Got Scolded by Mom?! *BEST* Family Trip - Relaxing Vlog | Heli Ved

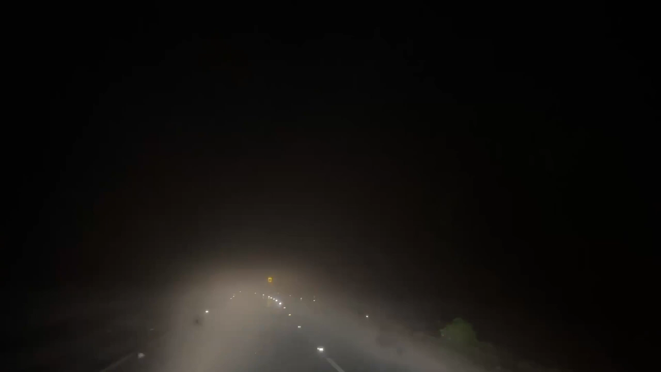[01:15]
ना सामने वाले की हेडलाइट्स रिफ्लेक्ट कर रही थी और ना माउंटेन के शार्प टर्न्स दिख रहे थे, कोई रिफ्लेक्टर्स कुछ भी काम नहीं कर रहा था।